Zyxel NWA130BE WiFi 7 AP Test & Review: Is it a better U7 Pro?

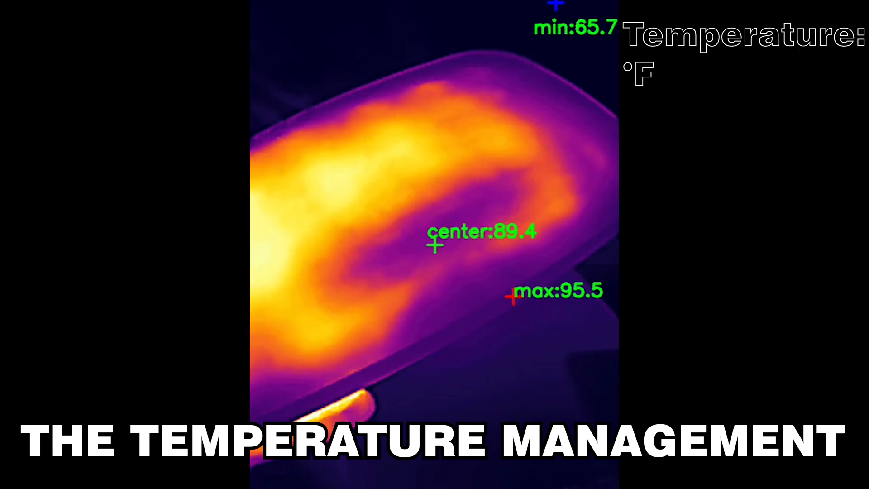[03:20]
On screen: max 95.5°F, min 65.7°F
so it relied on passive cooling as it did with pretty much all other access points that they built until now.
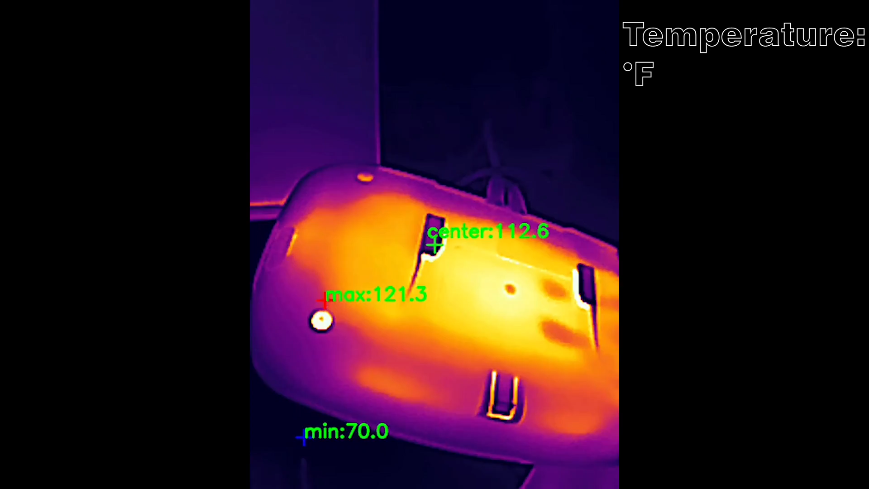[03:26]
On screen: max 121.3°F, min 70.0°F
But is it enough to keep the temperature low or was ubiquity the wiser brand?
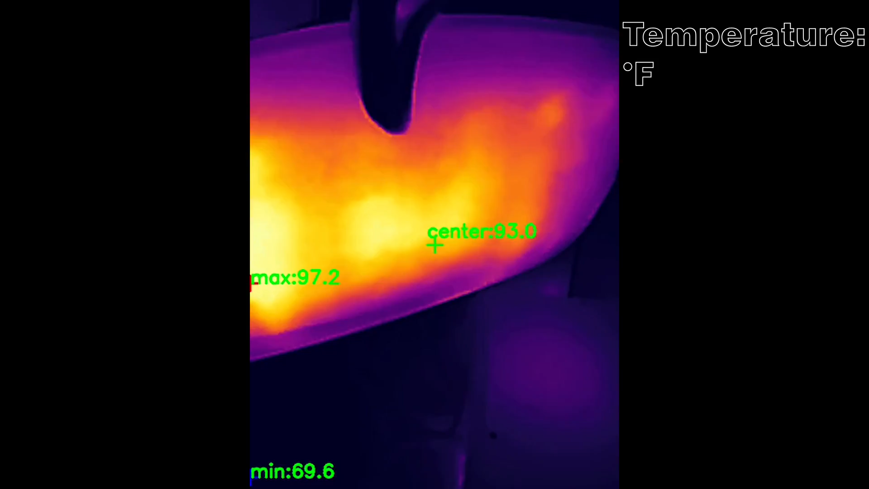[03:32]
On screen: max 97.2°F, min 69.6°F
I did use a thermal camera to see how hot the access point got while I was running the multi-client tests and as you can see it does have some warm spots,
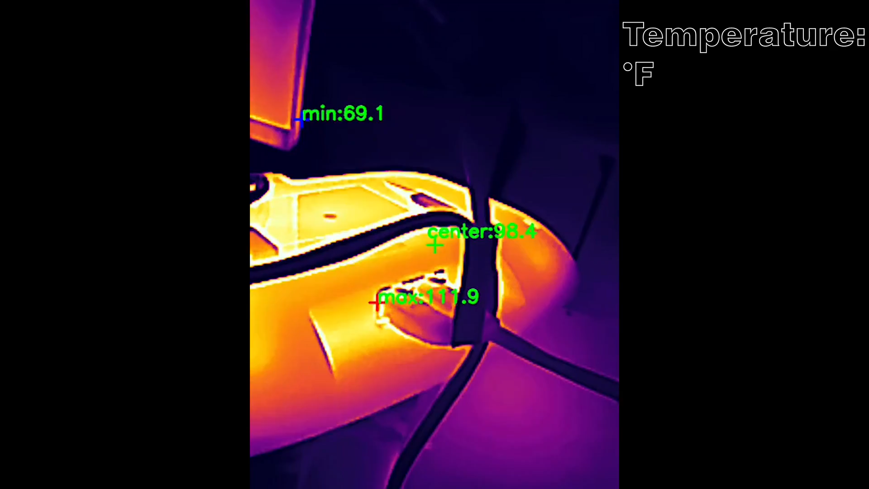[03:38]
On screen: max 111.9°F, min 69.1°F
but I'm fairly sure it will not lead to throttling or case discoloration.
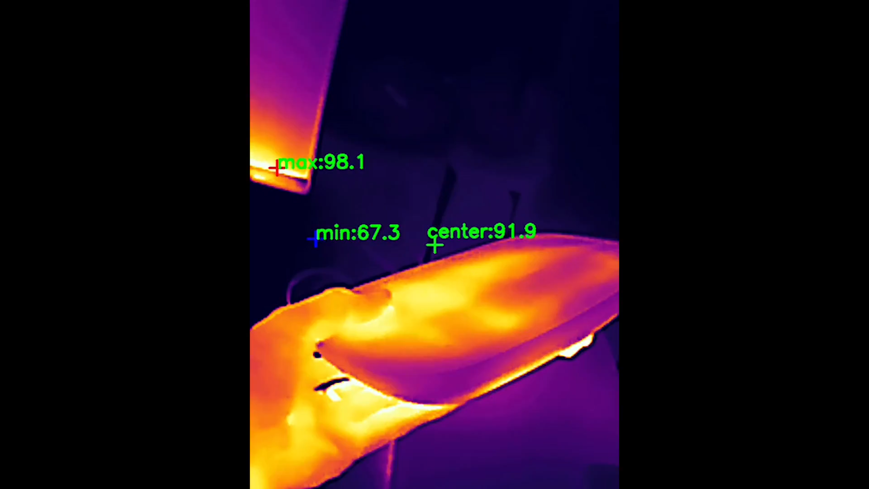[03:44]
But yes, the fan on the U7 Pro does help lowering the temperature by
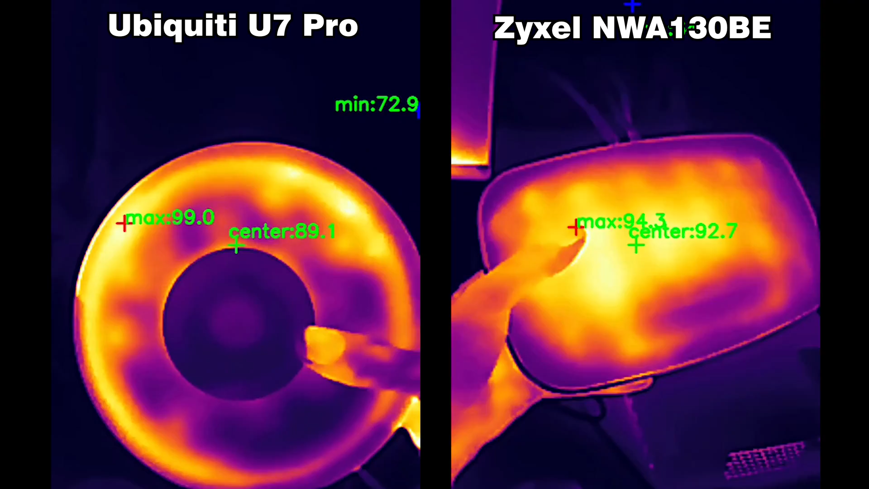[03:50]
about 10 degrees when compared to the NWA 130BE.